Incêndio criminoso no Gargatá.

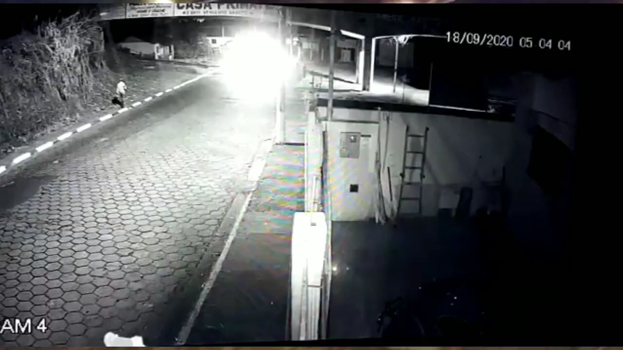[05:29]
Agora o cravo tá acabando de fazer o rescaldo lá na frente.
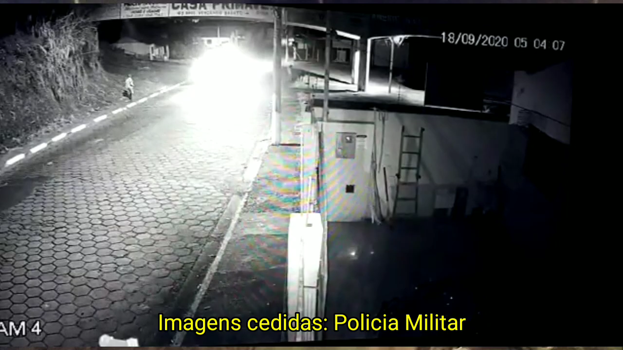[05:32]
Bom, vocês viram aí as imagens também da câmera de segurança que mostra um homem colocando fogo lá embaixo do pontilhão. Bom, vocês querem continuar acompanhando as notícias e matérias?